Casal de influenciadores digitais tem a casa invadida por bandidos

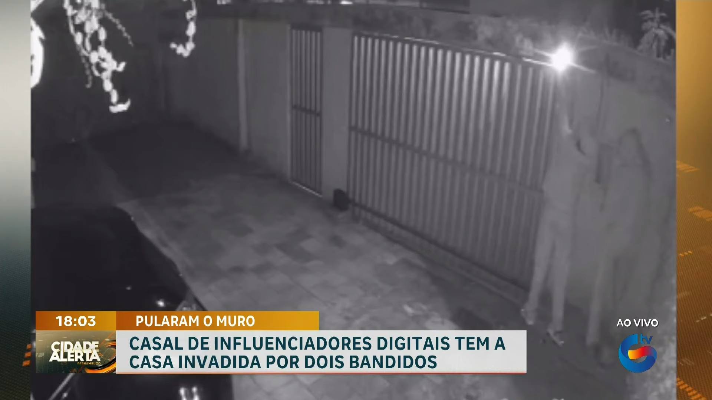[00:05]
Logo dois, os suspeitos pularam o muro. Depois de deixar as vítimas em pânico ali dentro da casa, eles fugiram sem levar nada.
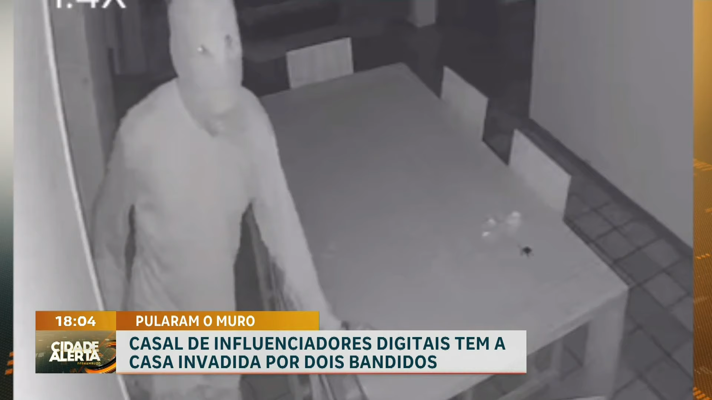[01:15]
Fariam isso somente quando fossem se deitar, para dormir. Então, eles passam a mão ali no sensor, percebem que não está ativado, percebem a câmera, tentam mexer, a gente imagina que talvez para baixar a câmera, mas os dois entram, tá? Aqui já na parte do terraço da casa, né? Aqui tinha um varal e eles pegaram uma bermuda que estava nesse varal,
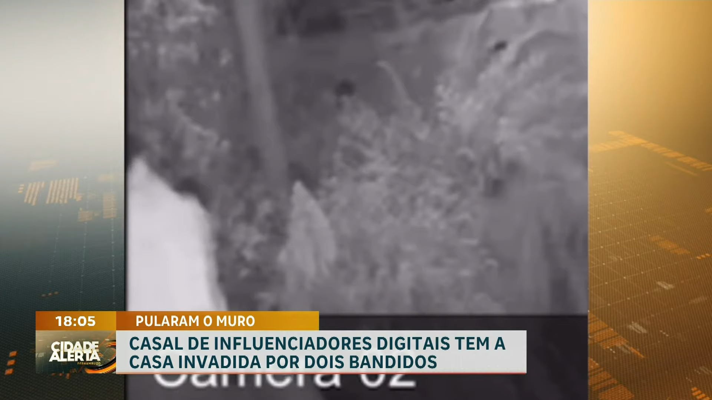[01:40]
já que na próxima porta de vidro, voltam com essa bermuda e penduram lá na câmera para tirar a imagem dessa câmera, né? Desse dispositivo. E aí os dois vêm por aqui, pela garagem.
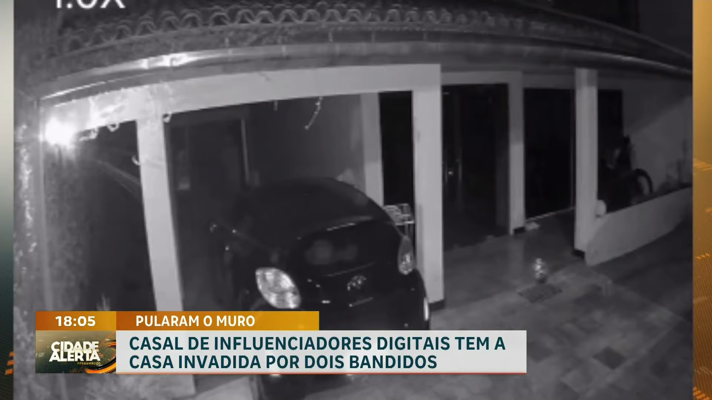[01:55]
O interessante é que eles não tentam abrir a porta de vidro lá, como se realmente conhecessem aqui o espaço,